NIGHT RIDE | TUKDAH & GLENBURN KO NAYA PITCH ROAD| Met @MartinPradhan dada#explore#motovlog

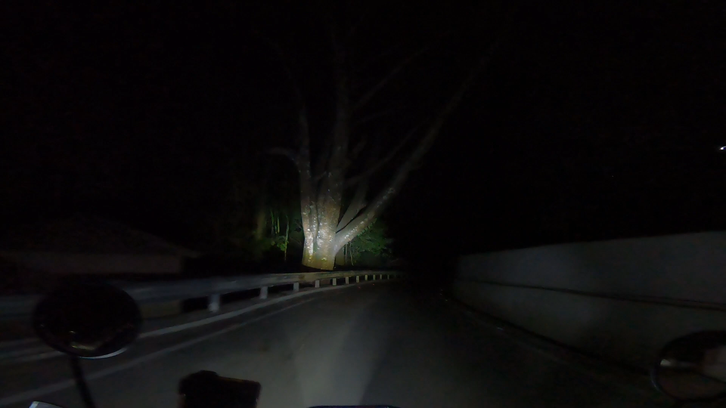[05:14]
यो बाटो पहिला त सबै थियो, यहाँ थिएन नि, दामी बनाएछ, दामी बनाएछ।
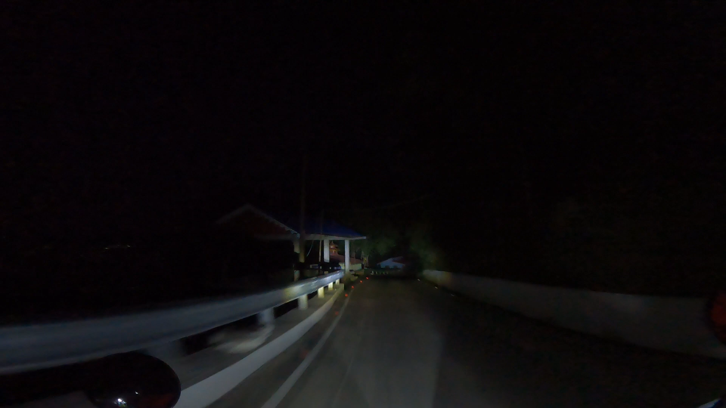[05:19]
त्यसो रातको राति भयो गाइस, अब यो सजाव तपाईँहरूले जे भन्नु त भन्नु छ,
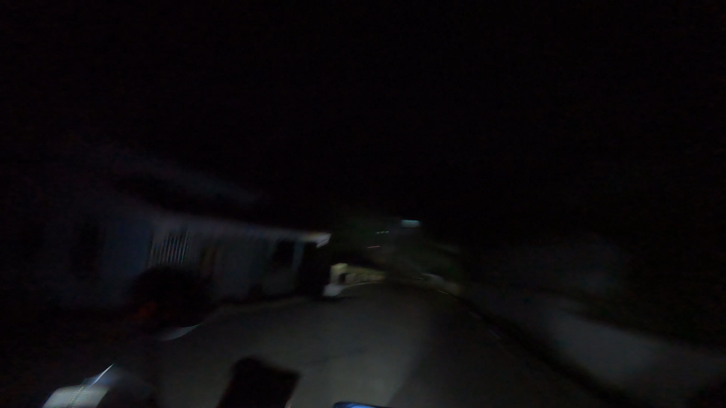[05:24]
तर होइन भोलि त अब यसको अर्को पार्टमा चाहिँ अब होइन मर्निङको अब उज्यालो मात्रै बनाउँछु म चाहिँ, होइन उज्यालो मात्रै खाना बनाउँछु। अहिले त मलाई पनि साह्रो पर्दिनु छ गाइस।
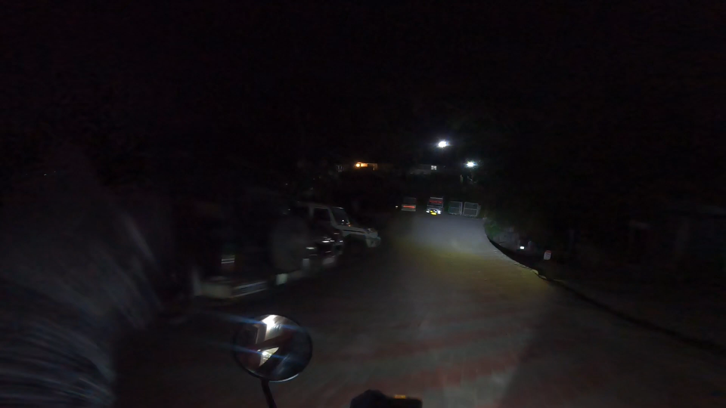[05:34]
अब चाहिँ आइपुग्यो ग्लेनमोनमा, त्यहाँ फ्याक्ट्री हो, म चाहिँ यो ओह्रालो जानुपर्छ छिटै हो। ओई झन्डै लडेँ, अफ यहाँ त बाटो छ नि त,